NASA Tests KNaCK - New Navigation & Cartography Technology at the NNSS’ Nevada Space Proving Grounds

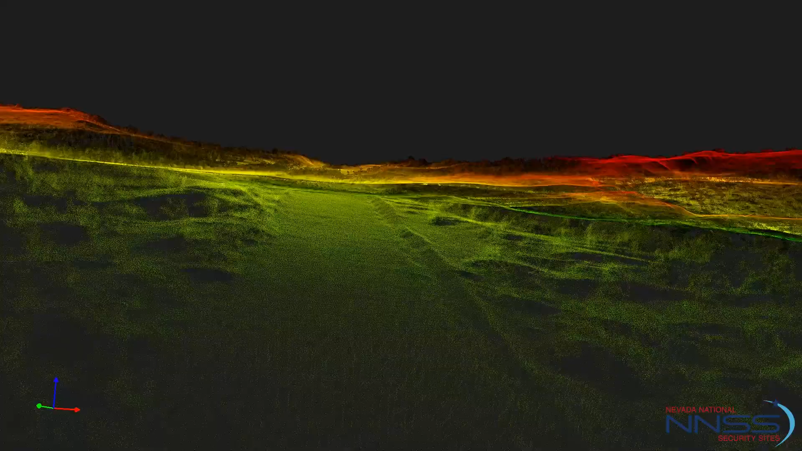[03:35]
So if you think of how a computer scanner works, you're just scanning over the page, well, we're just scanning over the surface.
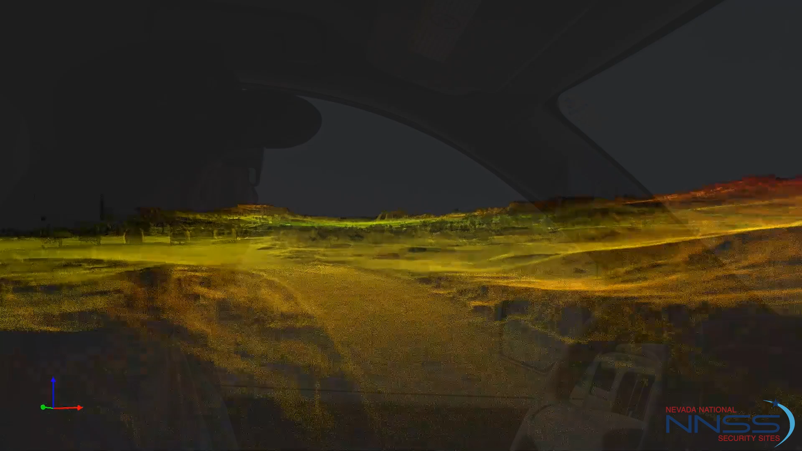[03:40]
And we're capturing out about 70 meters to each side of us. We're getting more or less 110 meter, 140 meter wide swath.
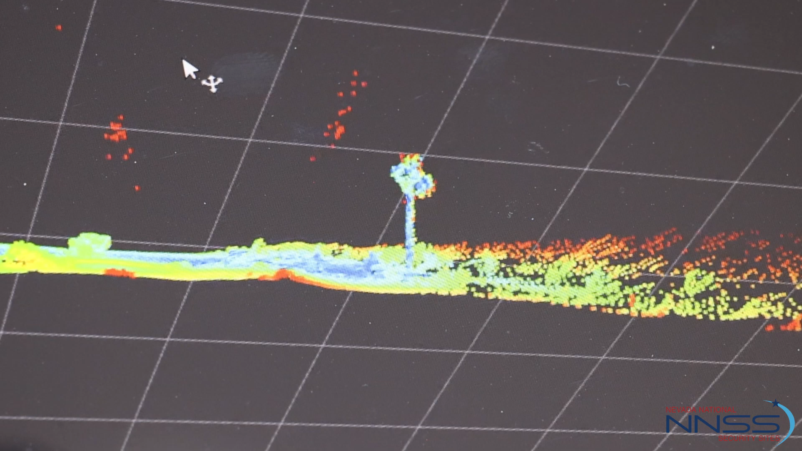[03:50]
So that's a tree. Yeah. Oh, this is going to be some kind of different ride. Look over at your right.